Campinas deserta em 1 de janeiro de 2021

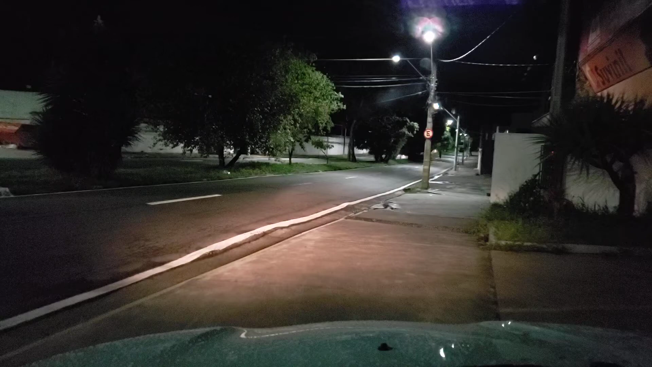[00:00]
Boa noite. Hoje é 1º de dezembro de 2020. 21 agora, né?
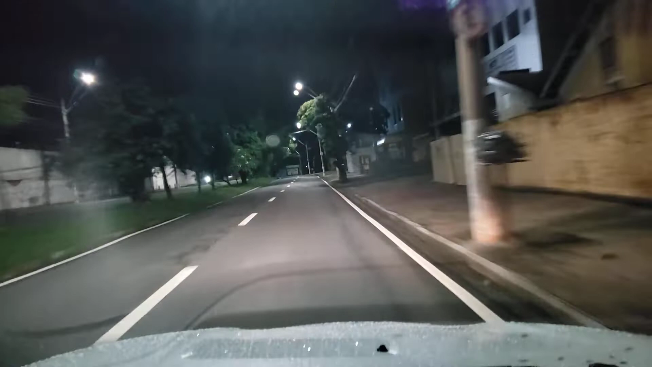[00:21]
Eu não ia nem fazer vídeo hoje, só saí para abastecer o carro. E agora são quase 9 horas da noite. Mas aí o que eu achei interessante? A cidade está deserta, deserta de tudo.
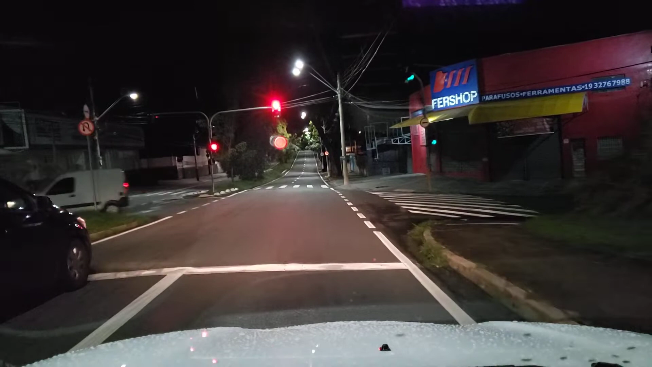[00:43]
Claro, tem um carro ou outro. Aí eu falei, vou filmar e mostrar um pouquinho, tá interessante. Inclusive, tinha os postos fechados, até esqueci, né? Hoje é feriado. Jogar um sabãozinho no vidro aí.
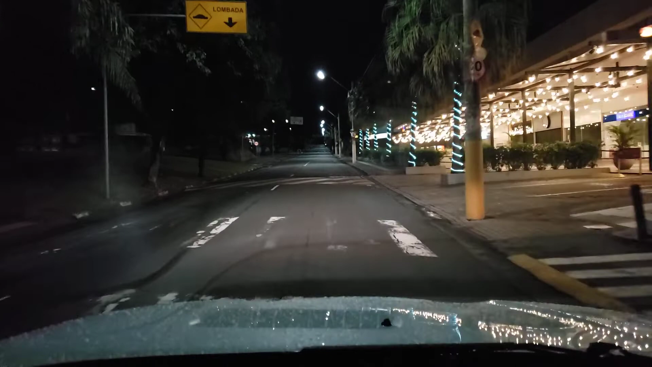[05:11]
Tem um drive-thru ali na esquina do shopping, né? Então vamos sair na busca do McDonald's. Vou ver se eu acho outro aberto, hein? Deixa eu ver qual que eu procuro agora. Mais perto é da Norte Sul, né? Pensando alto aqui, viu?
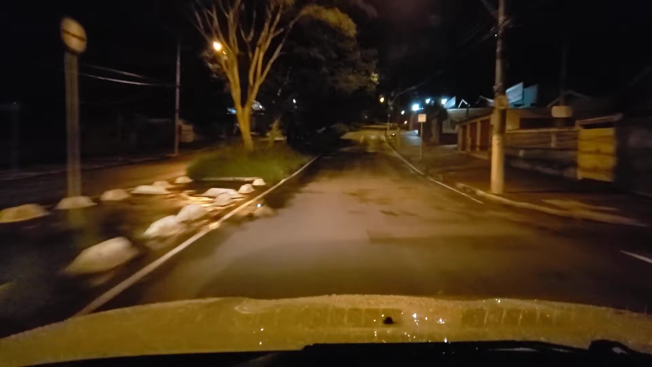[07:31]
Aí na Norte Sul. Eita, nós, a mulher passando aqui no meio da rua. Tinha um cara andando na avenida sozinho agora há pouco, no meio da avenida. E agora uma mulher passando no meio da avenida também.
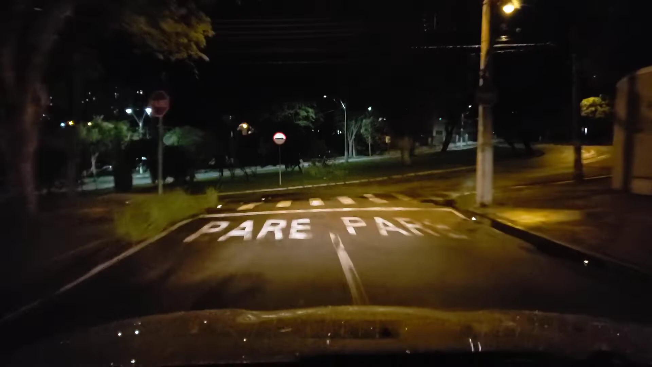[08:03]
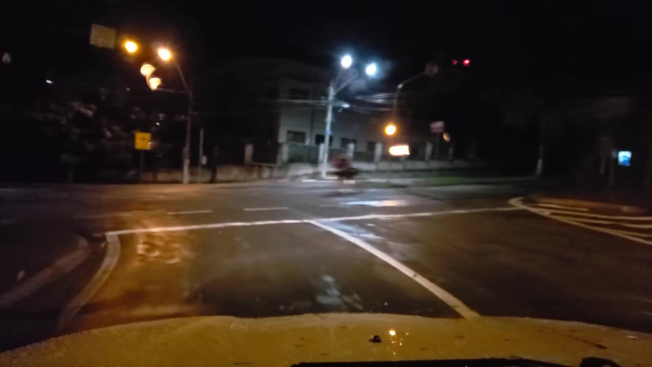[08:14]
Verde pra mim, eu vou sair devagar, né? Ah, vou. Ó, em últimos casos eu venho aqui pegar um dogão aqui, ó.
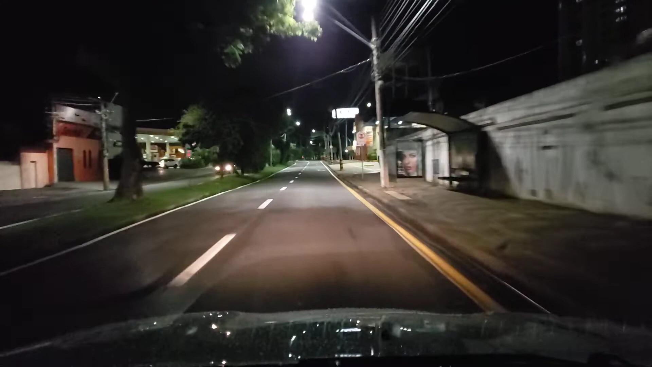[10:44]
eu vou ter que passar num túnel cavernoso, hein? Esqueci desse beco. Aff, vamos que vamos. Passaram uma bocada aqui, pessoal. Eu esqueci.
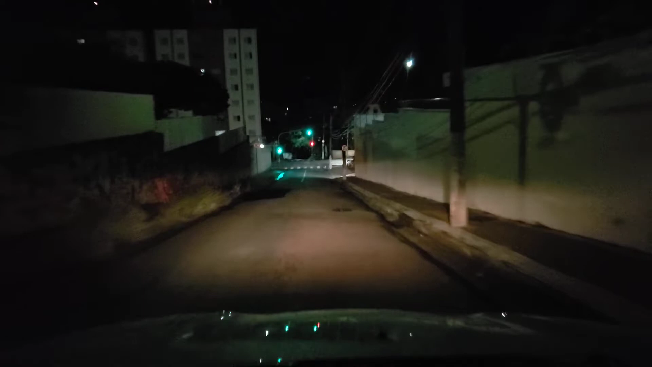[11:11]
Deveria ter ido pelo balão lá. Pelo balão Swift de subida. Espera aí, tio, que é minha vez. Vou passar no beco aqui, ó. Badalinha do trem. Ainda bem que eu não tô sozinho, tem um carro aí na frente.
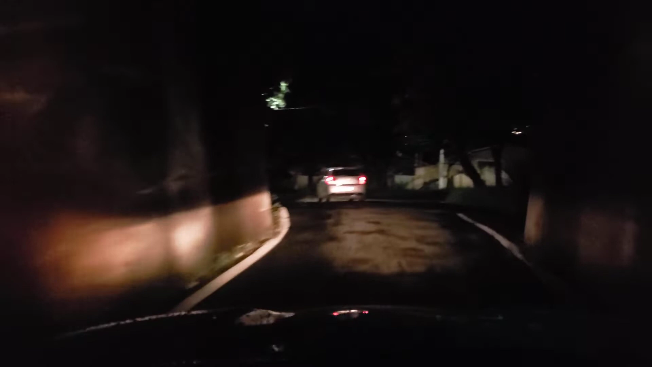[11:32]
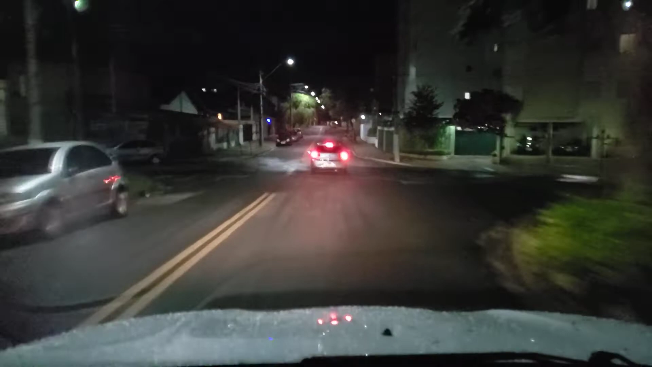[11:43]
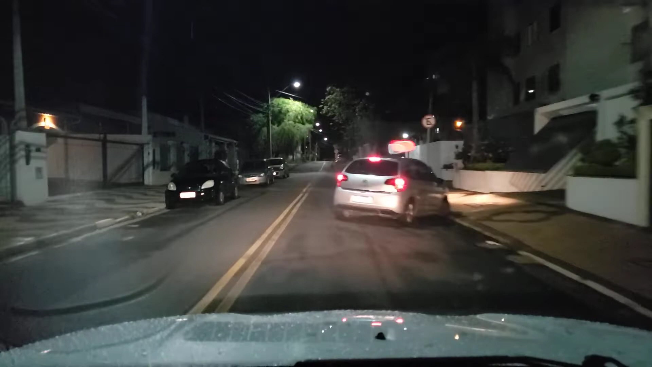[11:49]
Sair aqui na Princesa do Oeste e vamos em direção ao McDonald's. Provavelmente vai estar fechado também. Tô indo de teimoso. Não, tô indo de guloso, né?
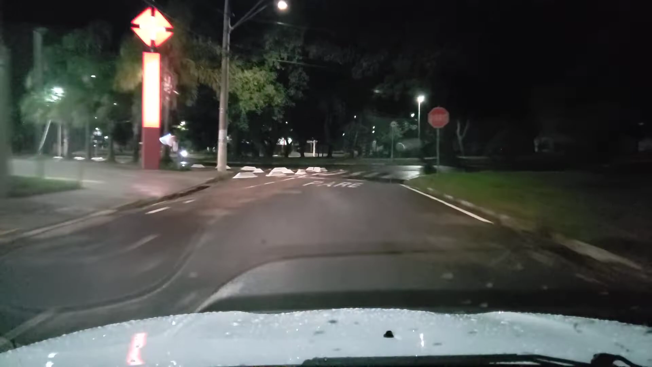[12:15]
Farmácia, nossa, farmácia não fecha. Pelo amor de Deus, tem mais que tem aqui em Campinas é farmácia.
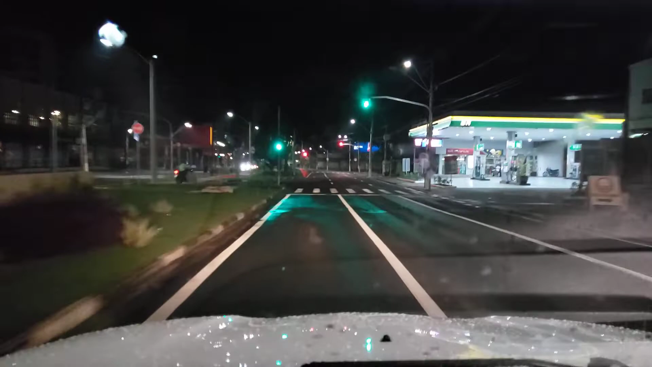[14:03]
Tem gente vindo, agora tem que esperar. Bora. Bora, bora, bora, bora. Bora que a polícia tá dormindo nesse horário.
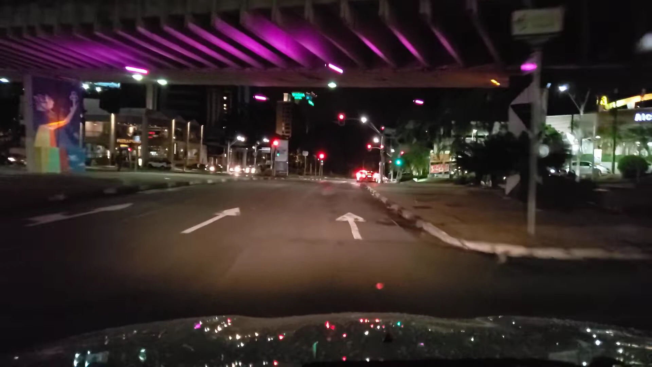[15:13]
Putz, além de estar aberto, tem fila. Mas que zica, hein? Como é que eu faço pra parar aí agora? Vai, Mercedes, anda um pouquinho. Turma, tá aparecendo a fila do INSS esse. Esse McDonald's aqui.